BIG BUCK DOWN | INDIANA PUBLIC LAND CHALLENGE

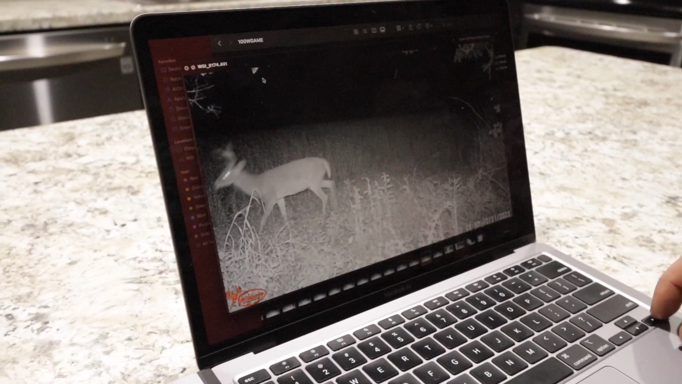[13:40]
keep going there's got to be a big one in there somewhere oh that's that's that same one i mean that's a good year oh look it's matt how so when was this like not very long ago this one
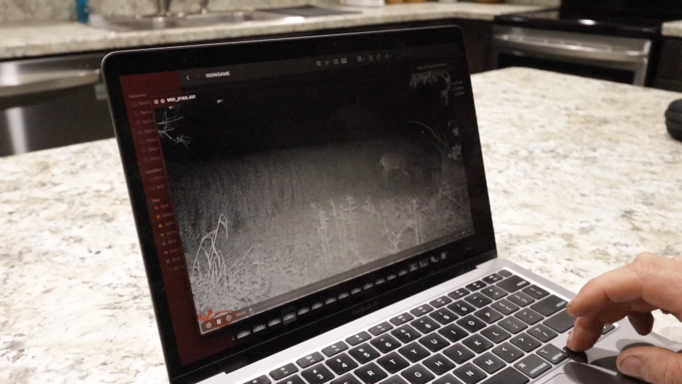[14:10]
there's gonna be a hog on there sooner or later like that guy that one that's a different they got split he's got another bean yeah
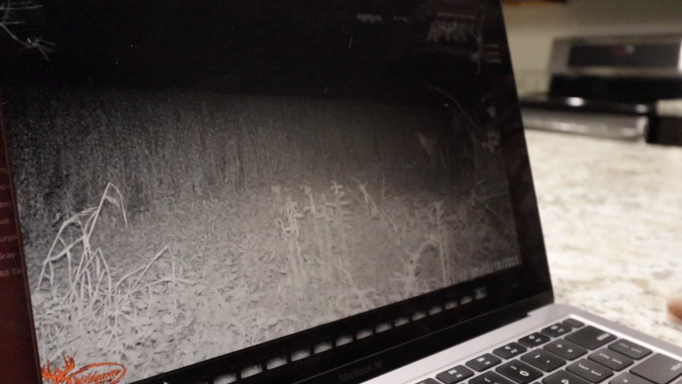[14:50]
he's making this just keep going until you see a hog there's a good one she would ring for the gentleman
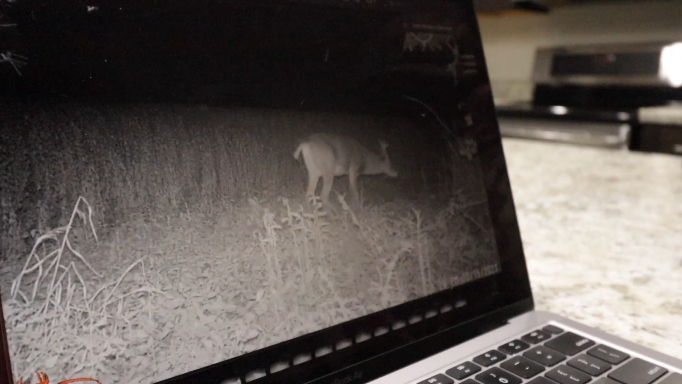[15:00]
she would ring for the gentleman he's funky dude look at that guy look at the body on that deer look at the body on that deer i remember it did that before holy look go back